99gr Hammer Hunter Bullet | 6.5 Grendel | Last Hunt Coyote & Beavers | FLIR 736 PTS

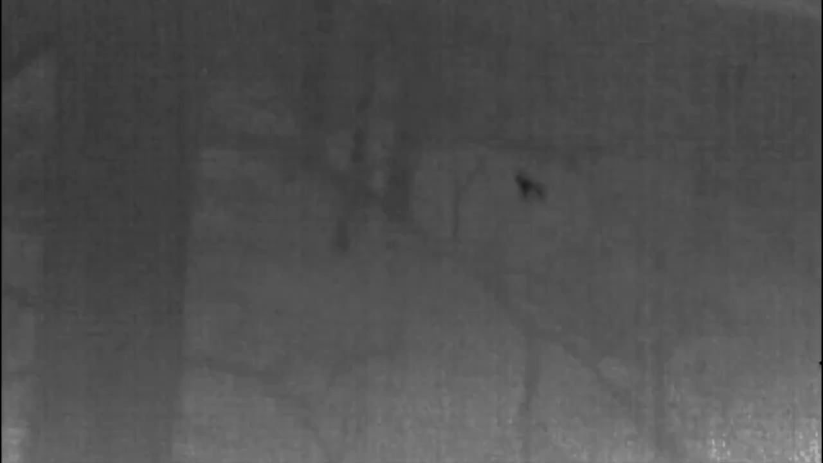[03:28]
And after feeding them, I looked outside with my Pulsar Axion XM30 and saw a heat signature by the pond.
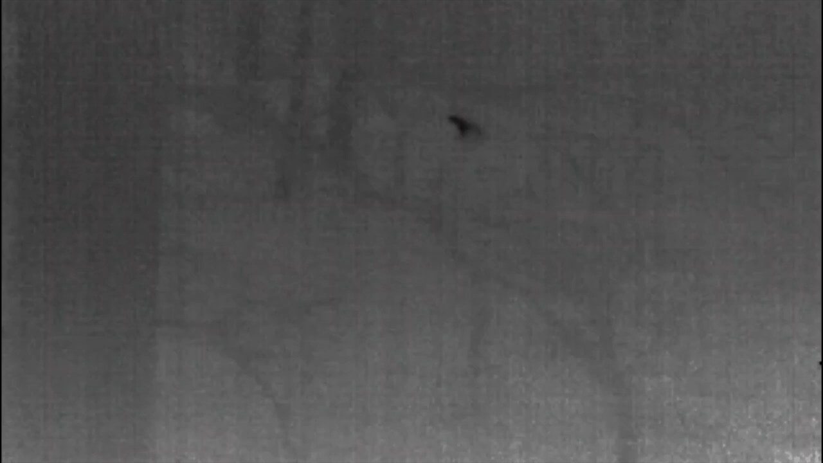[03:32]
We have a lot of deer that feed in this area.
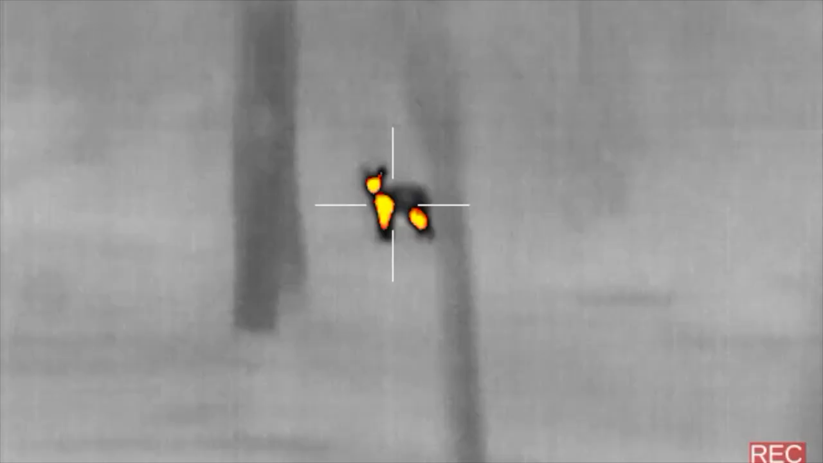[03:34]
I stepped on the side of the house.
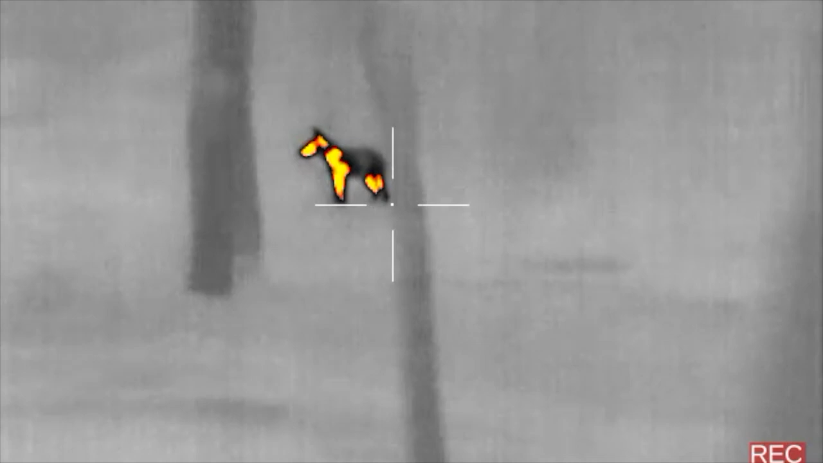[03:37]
I waited to confirm that it was a coyote with my Flur 736 Thermocyte Pro. And we'll pick up the action from here.
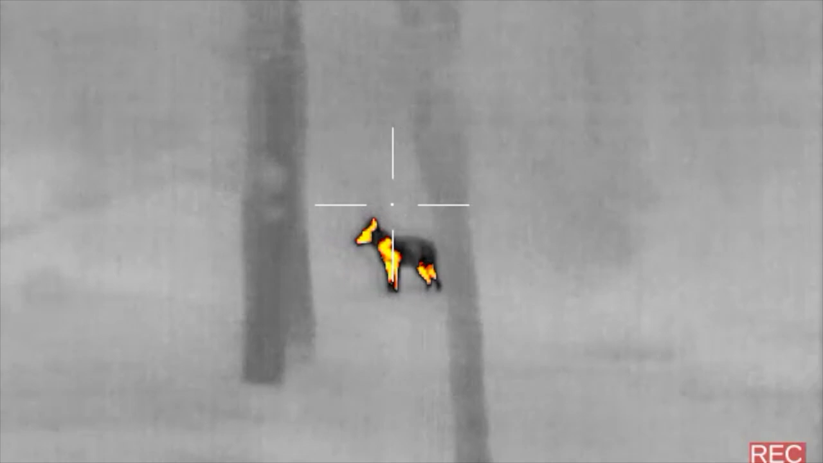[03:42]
With one well-placed shot, this coyote got anchored.
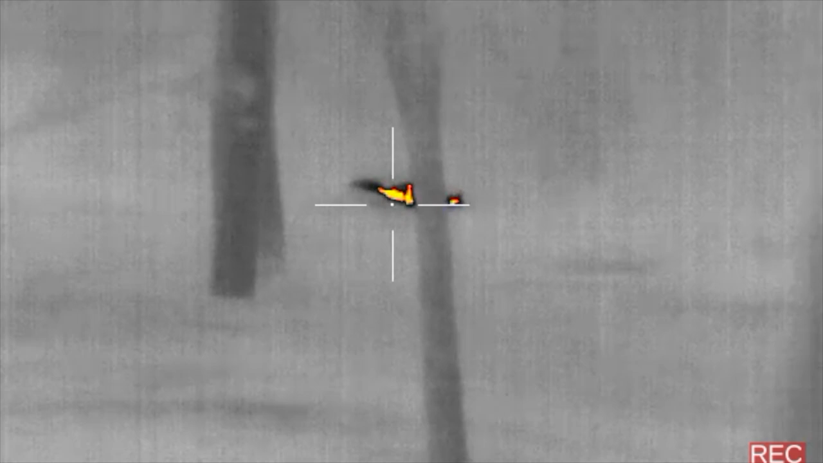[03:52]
Sorry I didn't get the audio, but the coyote's down.
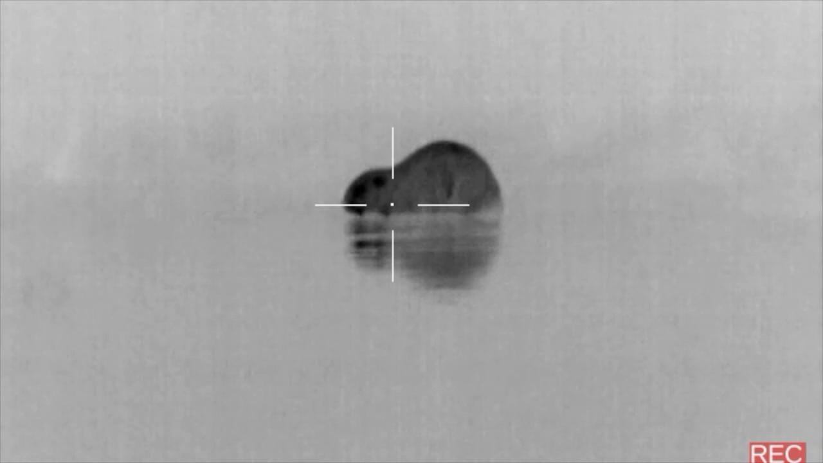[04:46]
Let's see if we can get a headshot on this guy.
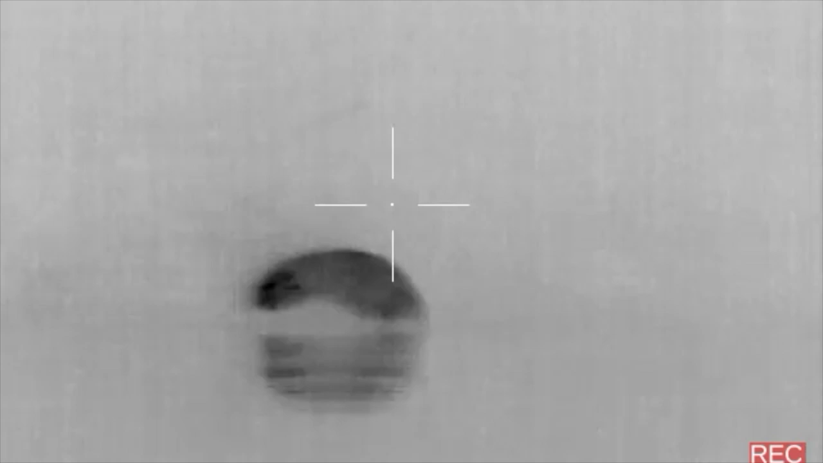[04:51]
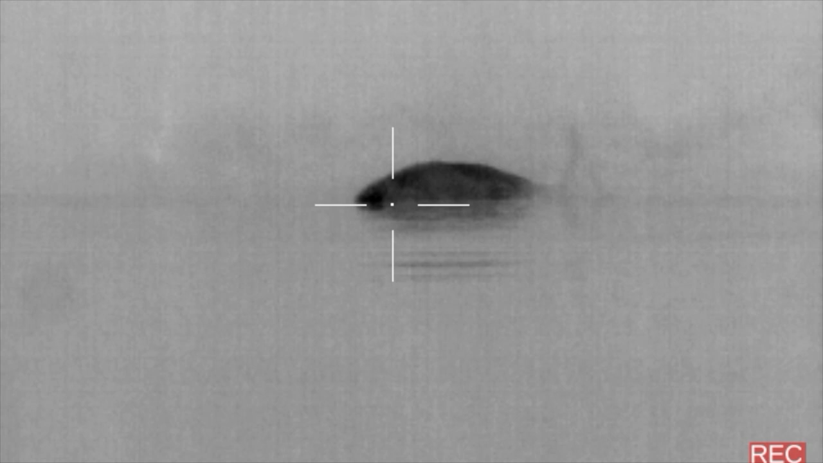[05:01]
No recovery issues. Yeah, see his tail right there? That's a long tail.
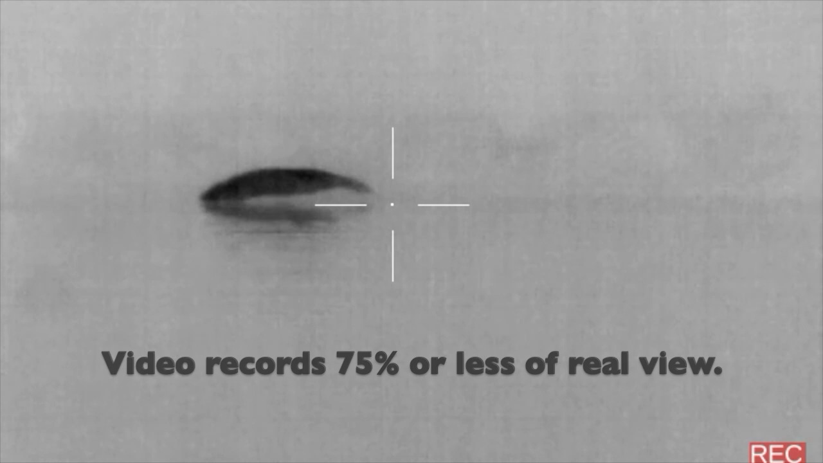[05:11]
Oh, don't do that. No.
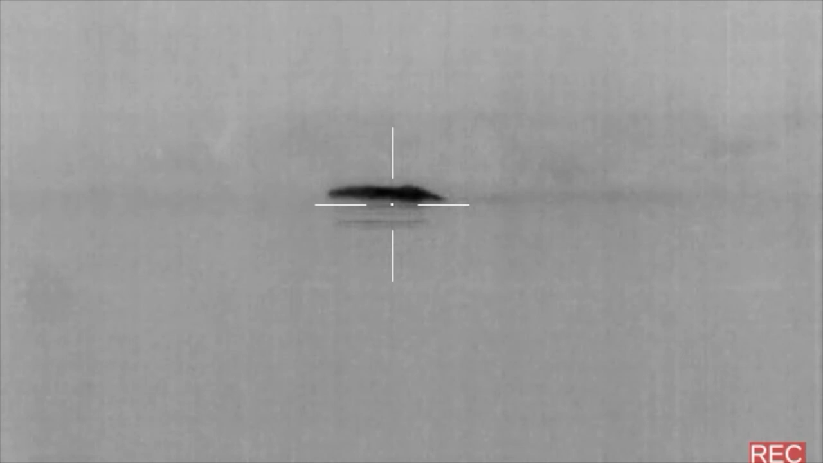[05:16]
No. Don't sink. Come on.
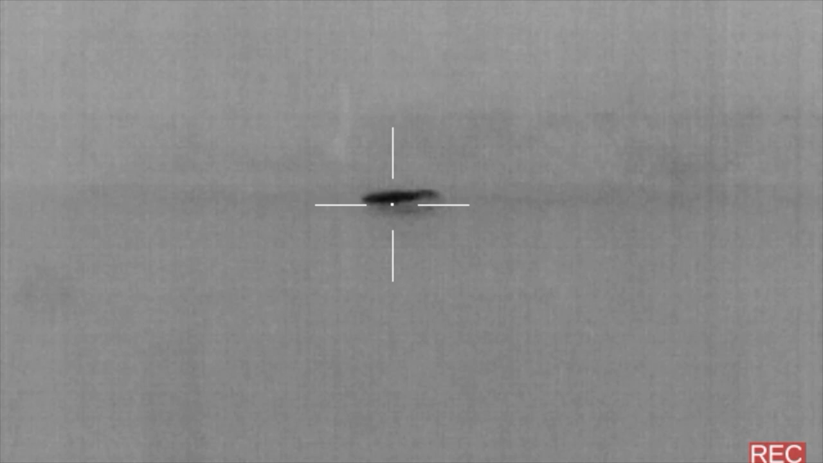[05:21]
Yeah, we're good. My buddy Sean's been wanting to pelt, so I'll get that beaver down. We've got another one right here.
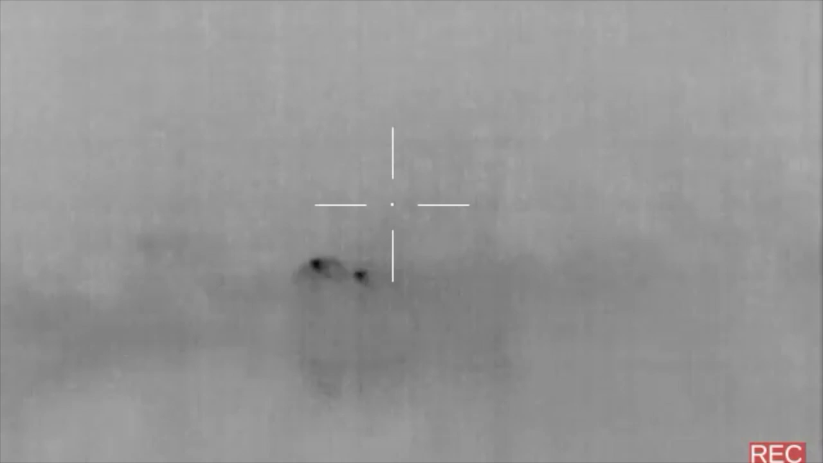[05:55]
All right, this is going to be my opportunity. No, don't sink. Dang it. He's dead. There's his paw.
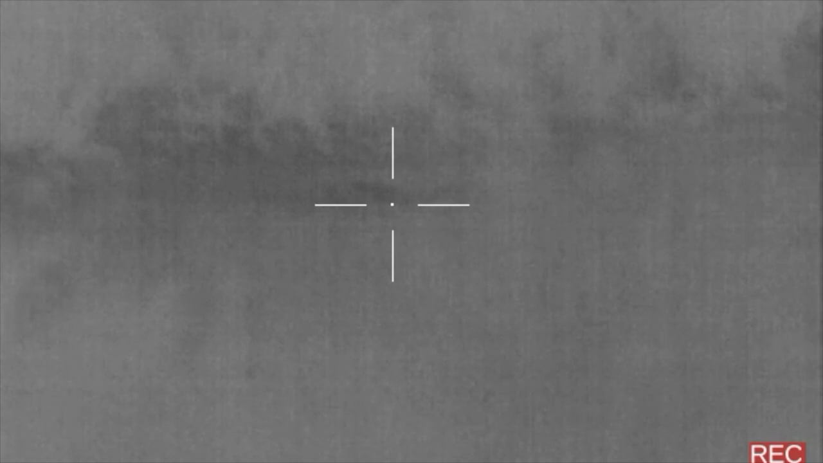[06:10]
Oh, man. Bummer. Should have waited another second.
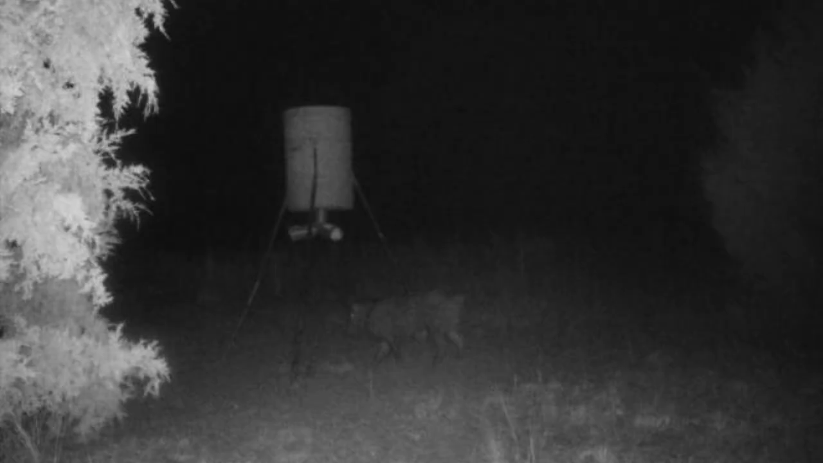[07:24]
The fog was absolutely horrendous. I'm going to use this as a teaching moment for thermals.
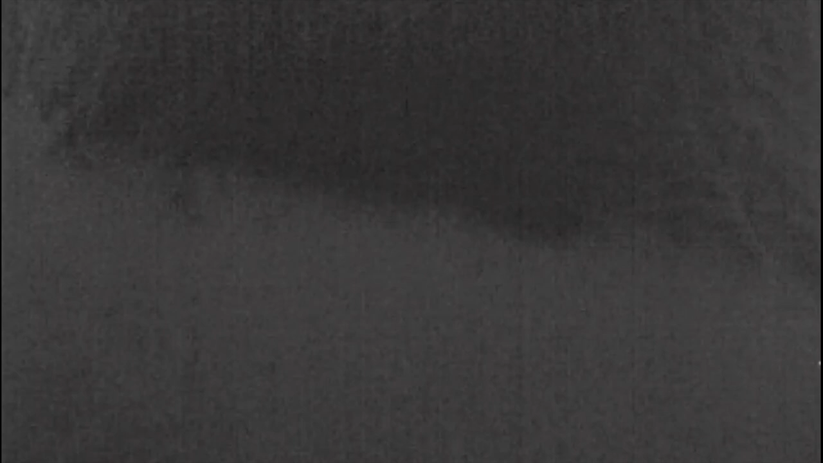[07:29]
I like to find a focal point on the distant horizon to keep me centered. This is the view from my thermal handheld monocular.
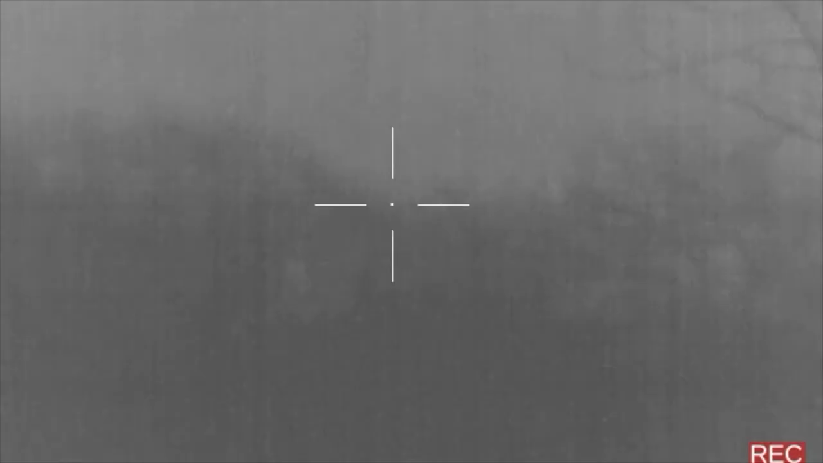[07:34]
Here's the same view with my Flora 736 Thermocyte Pro. I stayed out until I was completely soaked by the humidity.
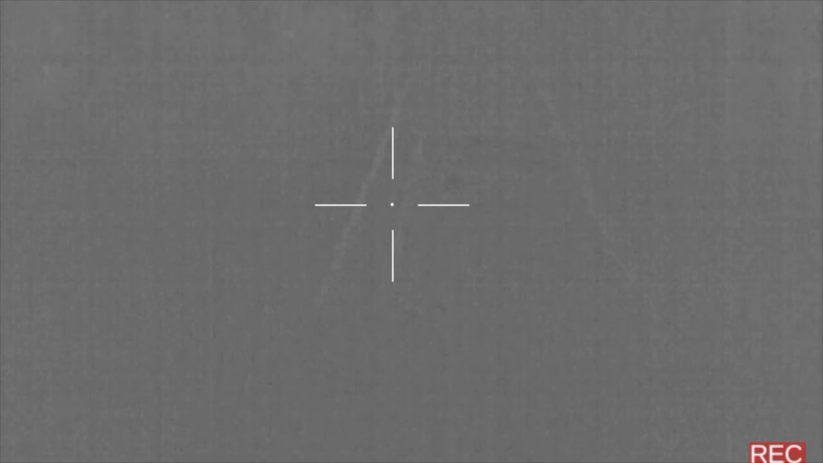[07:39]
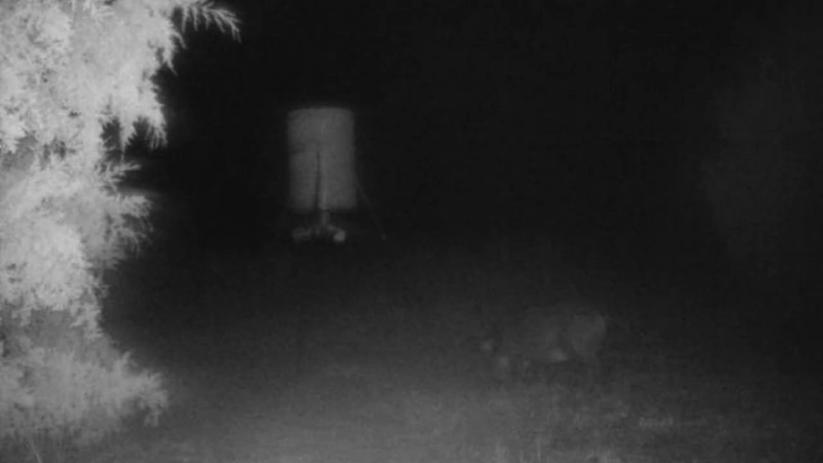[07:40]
Unfortunately, the hog did not show up.